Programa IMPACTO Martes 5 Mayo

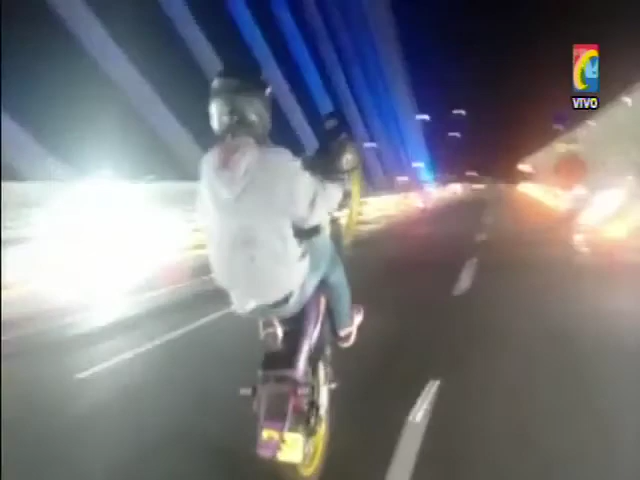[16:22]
Los motociclistas, no contentos con hacer un recorrido, se vuelven y repiten la peligrosa maniobra sobre el recién inaugurado puente.